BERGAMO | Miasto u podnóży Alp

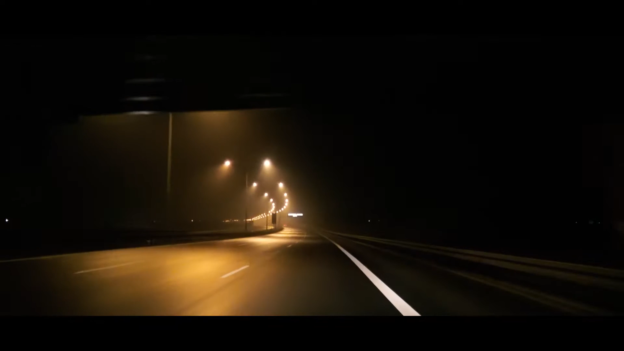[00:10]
Naszą przygodę z Bergamo rozpoczęliśmy o 23.30, bo właśnie o tej godzinie wyruszyliśmy w drogę z Krakowa do Warszawy, skąd mieliśmy lot do Włoch. Po drodze dopadły nas spore opady śniegu, co nieco utrudniło jazdę, ale ostatecznie dotarliśmy do stolicy bez najmniejszych kłopotów.